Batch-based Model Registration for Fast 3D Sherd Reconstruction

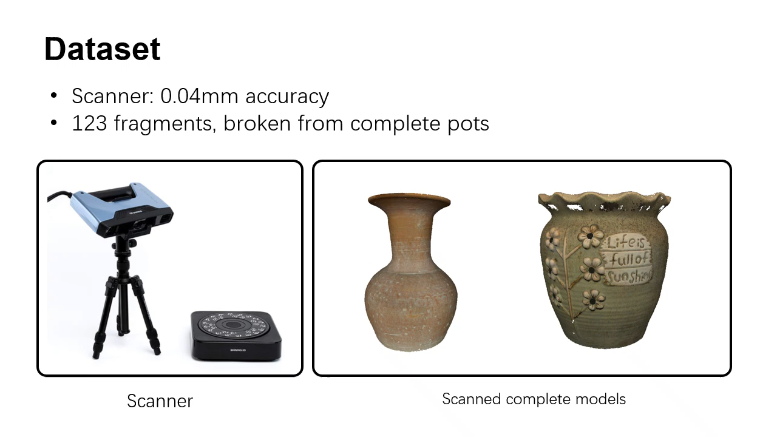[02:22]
Here, we firstly show some fragments in our data set with various shapes.
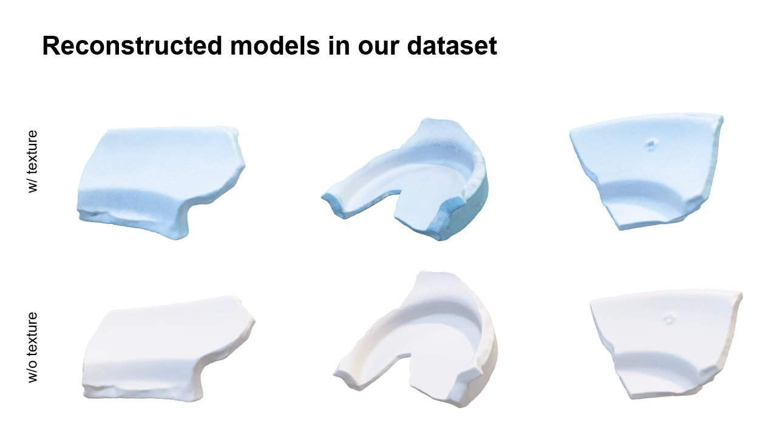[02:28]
As shown in the video, our batch-based model registration method can robustly reconstruct the fragments.
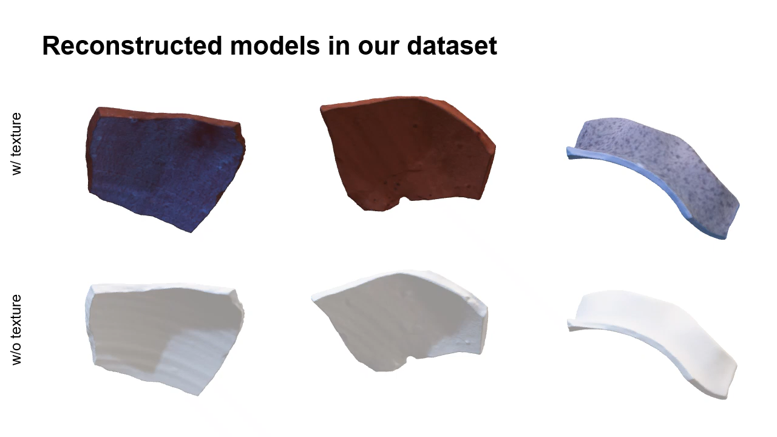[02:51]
Our batch-based method and the custom-built device were also deployed and used at a real excavation site.
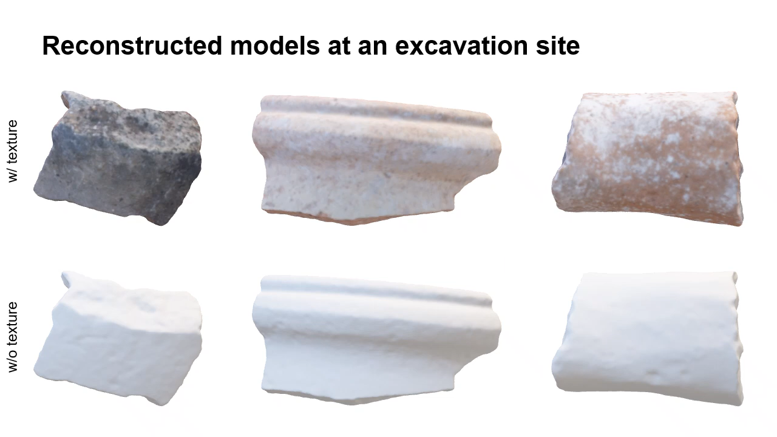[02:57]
The excavated fragments can be also well reconstructed.